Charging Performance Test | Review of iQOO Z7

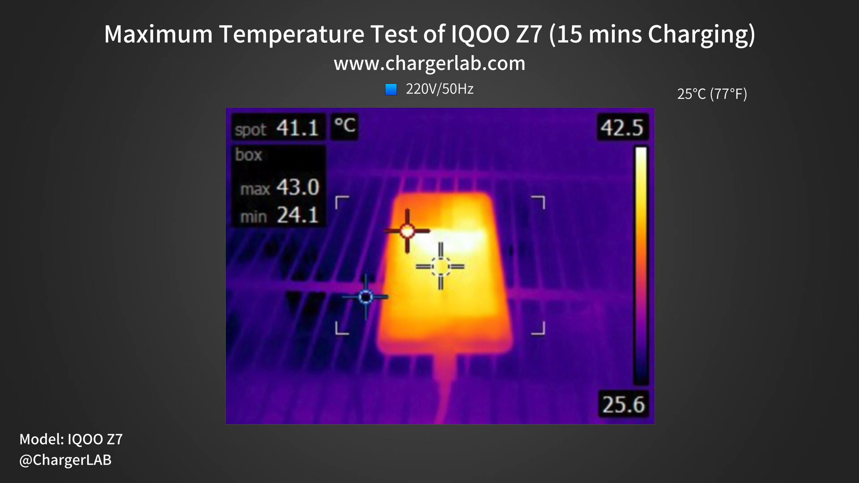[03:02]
On screen: spot 41.1°C, max 43.0°C, min 24.1°C, scale top 42.5°C, scale bottom 25.6°C
So, the front is slightly cooler than the back, but the overall temperature is pretty stable during the test.